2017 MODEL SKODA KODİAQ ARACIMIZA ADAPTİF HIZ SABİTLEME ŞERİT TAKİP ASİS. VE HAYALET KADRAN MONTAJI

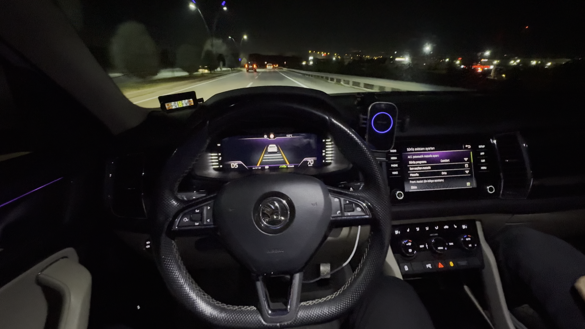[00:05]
Aracımızın hayaletinin montajını gerçekleştirdik. Adaptif kruz kontrol ve şerit takibinde aynı şekilde montaj sonrası aktivasyonlarını gerçekleştirdik. Şu anda şerit takip ve adaptif kruz kontrol de aktif şekilde ilerlemekte. Aracımızda kör nokta uyarı ışıkları zaten mevcuttu. Ayrıca parktan çıkış 5 bölge kamera var. Biz son olarak adaptif kruz kontrol ve şerit takip asistanın montajını gerçekleştirdik. Bunun yanı sıra burada gördüğünüz gibi tabela okuması ve uzun far asistanı da yine aktif durumda.